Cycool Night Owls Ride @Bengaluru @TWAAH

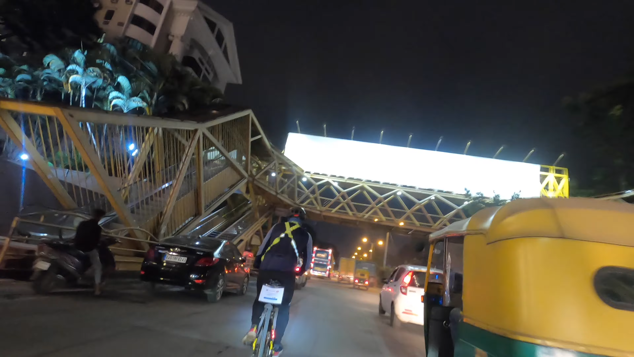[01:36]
ബിസി ലൈഫ് ഇൻ ബാംഗ്ലൂർ. ബാംഗ്ലൂർ ഇസ് ബാക്ക്. ഞാനിപ്പോൾ ചർച്ച് സ്ട്രീറ്റ് ആയിരിക്കുന്നത്.
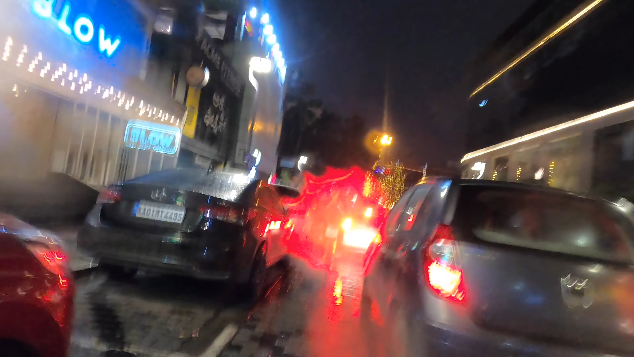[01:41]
അത് ബ്രിഗേഡിൻ്റെ അടുത്താണ്. ഇനി ചർച്ച് സ്ട്രീറ്റ് കണ്ടുപിടുത്ത തലച്ചാണ്.
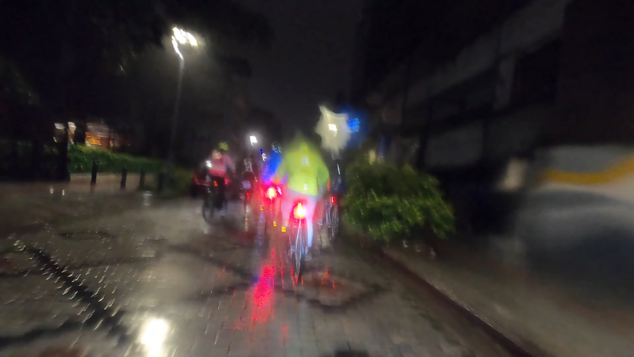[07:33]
30 പേരുണ്ട് റൈഡിൽ അപ്പോൾ എല്ലാവരും കൂടെ കൂട്ടമായിട്ട് പോകുവാണ് ജസ്റ്റ് ഫോം എ ലൈൻ